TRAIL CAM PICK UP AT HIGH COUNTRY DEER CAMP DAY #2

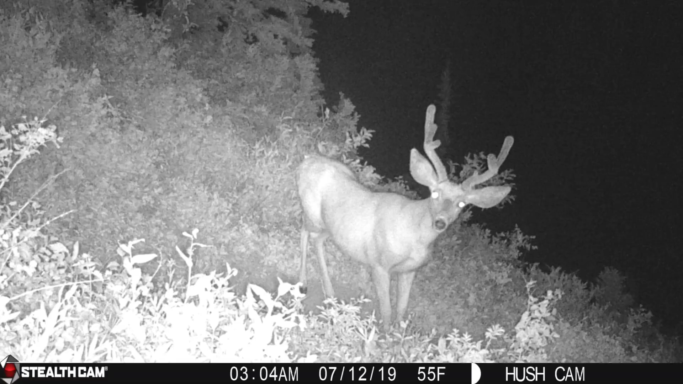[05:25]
himself a bed there yeah he's gonna post up it